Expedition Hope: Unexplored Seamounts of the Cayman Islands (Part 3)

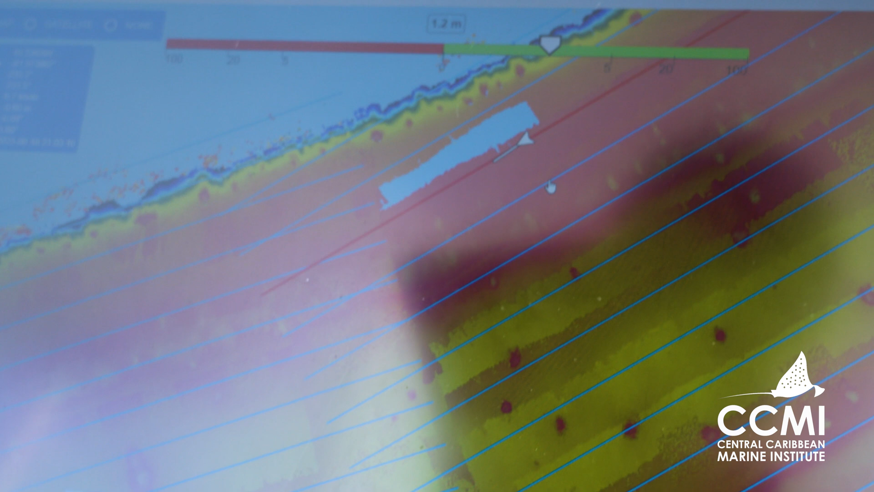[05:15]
something that I know the government will be really excited about and also it's very helpful for
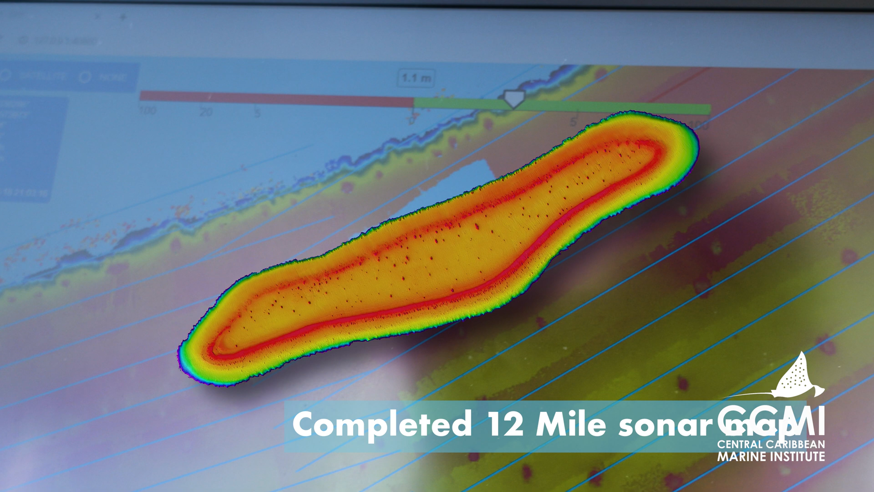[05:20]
updating our nautical charts and as well as updating any marine spatial planning efforts.